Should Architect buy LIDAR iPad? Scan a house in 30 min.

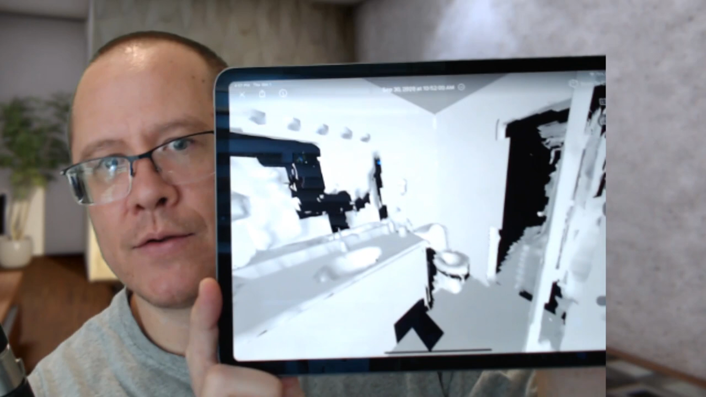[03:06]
when you when you do it so you can see it's like all 3d you get
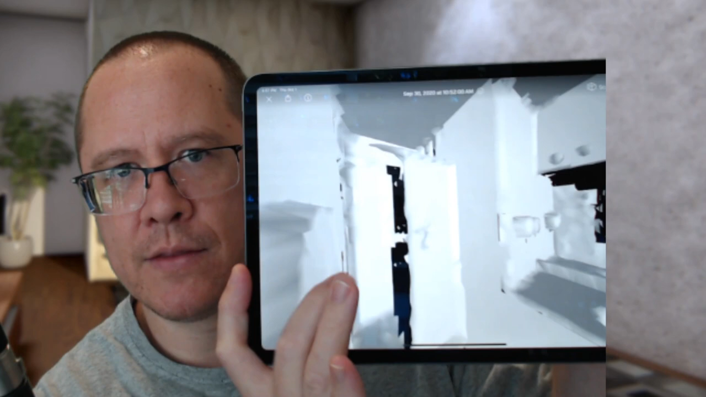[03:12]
a lot of detail in there there's some errors and some some things that are wrong with it you can see it when it hits a mirror it kind of gives some weird depth stuff but
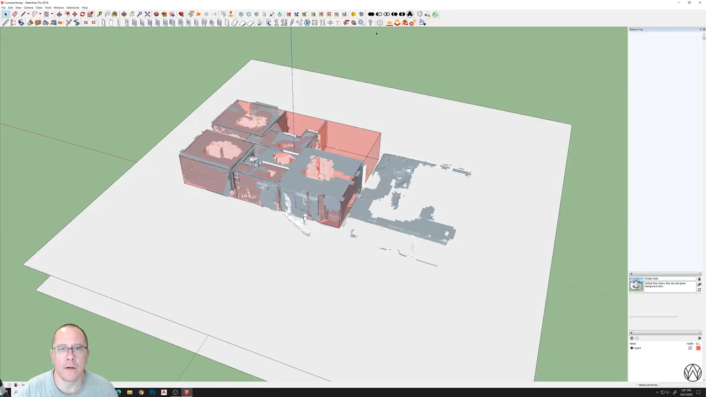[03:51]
so here we are in SketchUp you can see I've started to box out over the rooms here in red that's what this red is
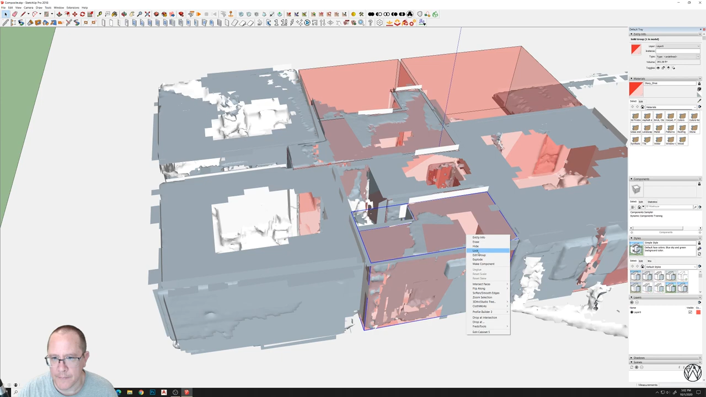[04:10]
I'm going to go ahead and hide a couple of these that I'm just kind of cleaning up their service that they offer basically does um does this I believe I think it's what it's doing is using um artificial intelligence to basically redraw
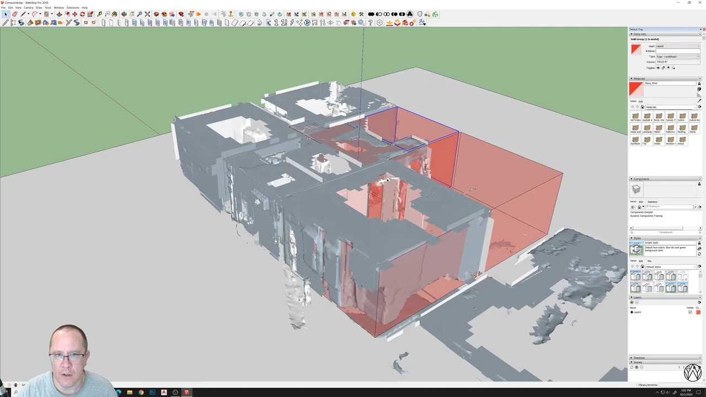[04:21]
some of this data and you can see the way the scan app it gives you some straight lines here to work with um that you can snap to these
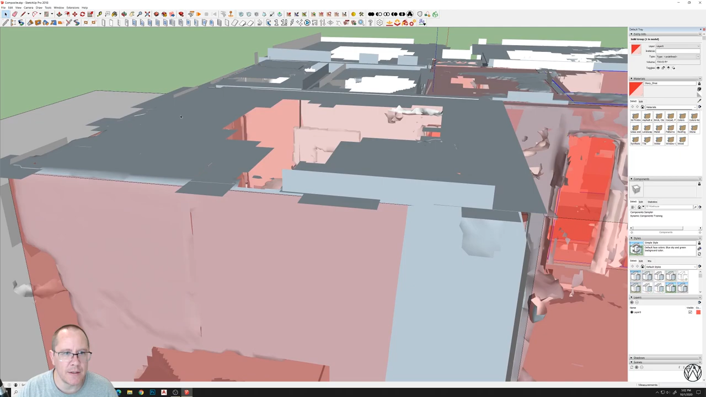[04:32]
uh straight lines and line things up pretty good and you kind of line things up based on the
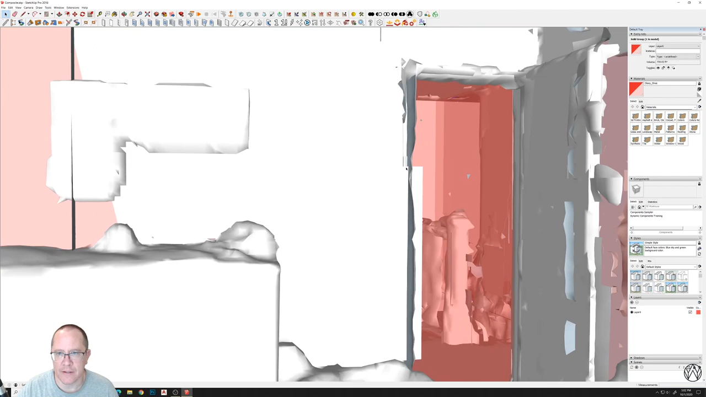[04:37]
the door openings and um some other things so this is just like
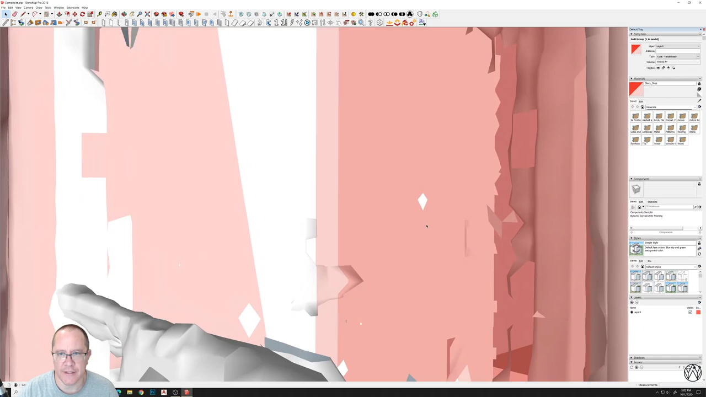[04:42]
raw scan data from from the app um
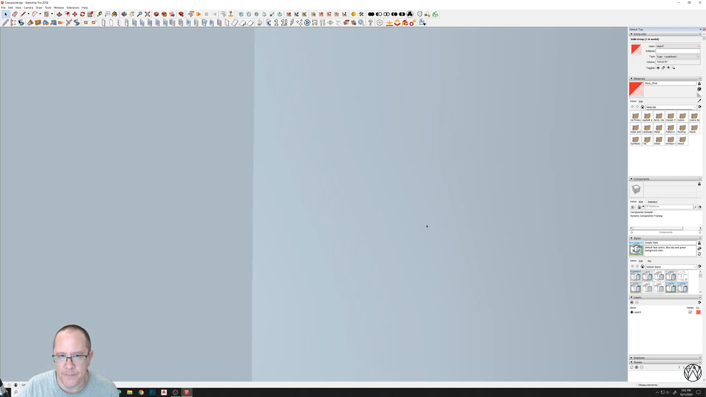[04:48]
you can see it's kind of you know it's it's kind of messy but
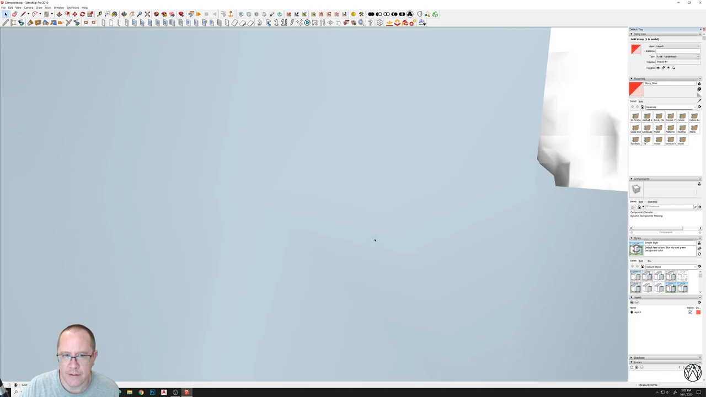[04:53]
you got actual dimensions in here of uh of the real
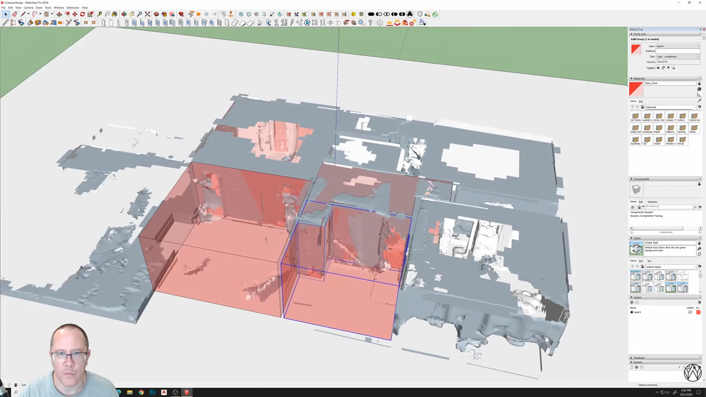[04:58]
world situation so I'm going to hide this is a two-story home so I've got both floors
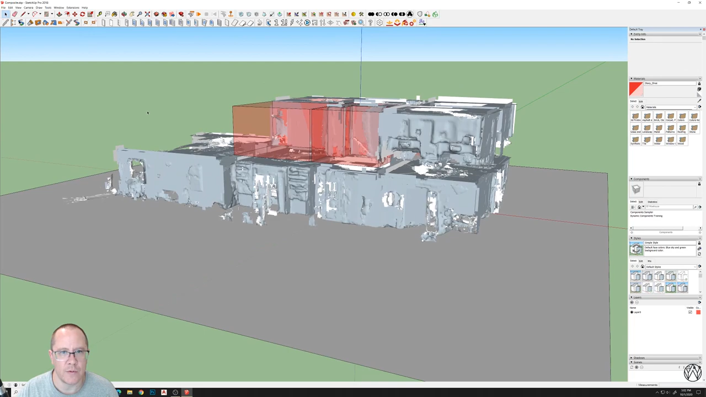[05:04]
scanned here and all this was captured in 30 minutes so um it did take me some time to re-piece it back together um what I did was I I think this works pretty well as you start with the staircase because that's going to set um the to connect the two levels so I started with the lower level staircase and joined that up with um let me see if there's a perspective I'm going to change the
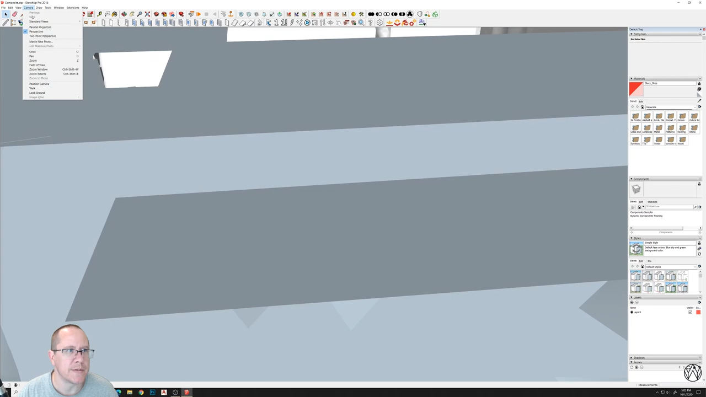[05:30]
field of view to
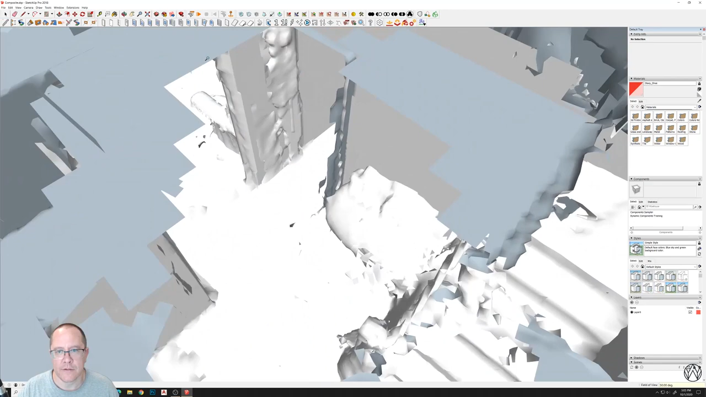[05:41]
50 or something so you can see the staircase the bottom of the stair is here and um and then
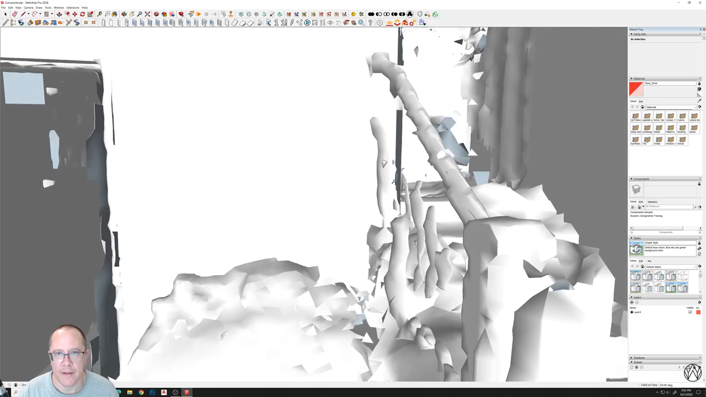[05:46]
I lined that up with the top of the stair here here and then started um building the
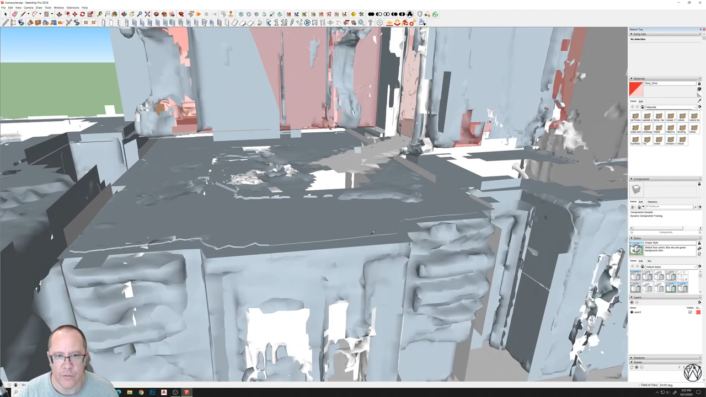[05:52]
rooms off of that but you get all the furniture scanned basically
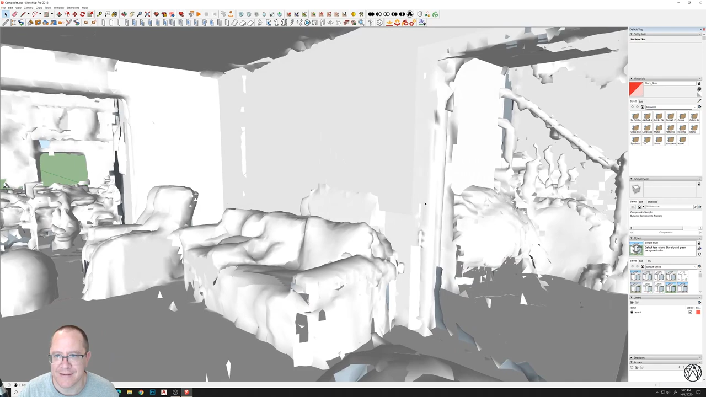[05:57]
so for instance like this room over here there's a um there
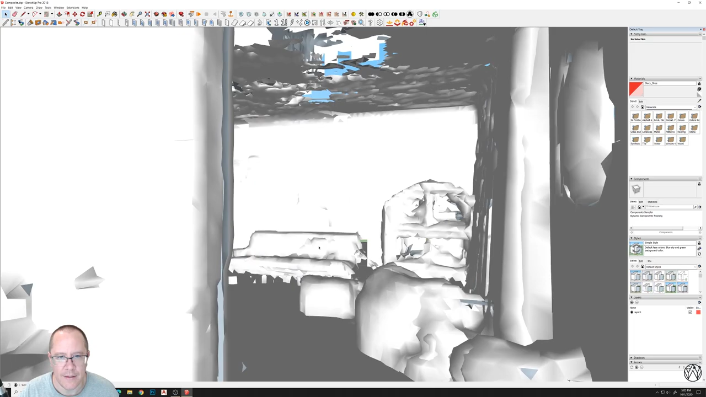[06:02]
is a piano that they have and so when I was scanning the room
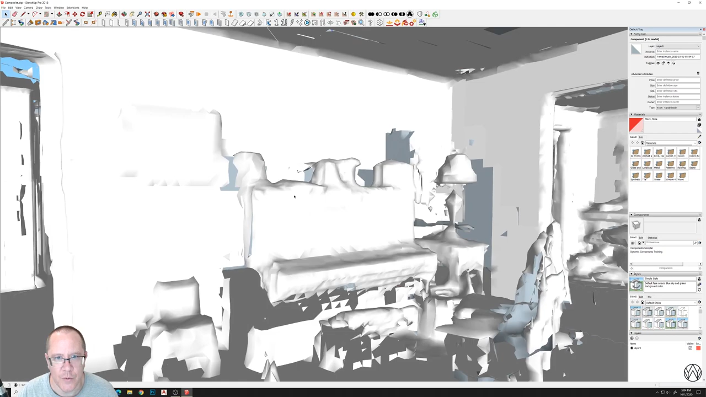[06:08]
I actually was able to capture the piano so I have pretty much like a scaled version of how big their piano is and you can tell it's an upright piano so there's no question about um how big it's going to be and then
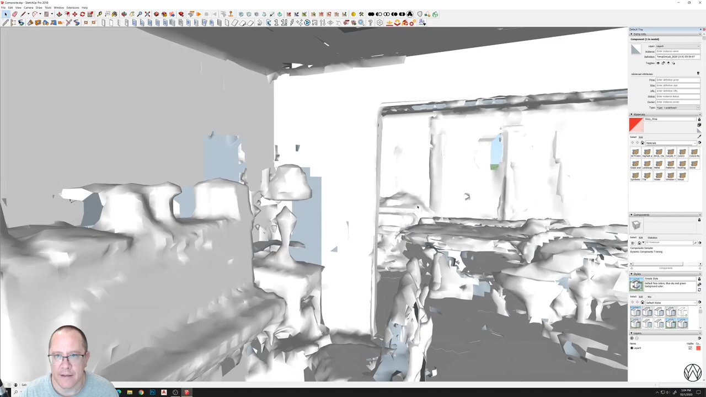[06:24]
you know a lot of clients will ask me to incorporate some piece of furniture that they have like this uh
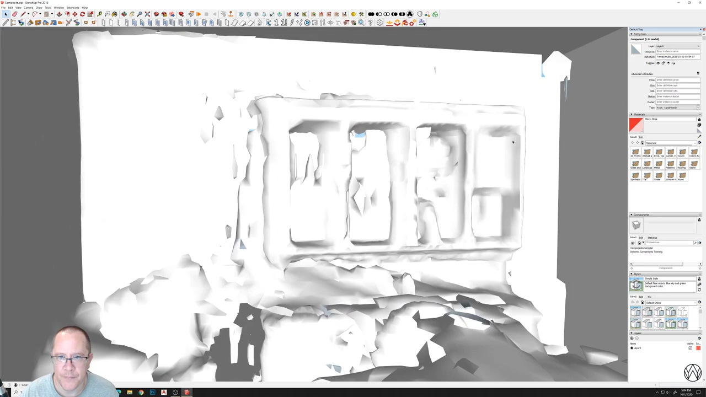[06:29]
this cabinet here china cabinet you can see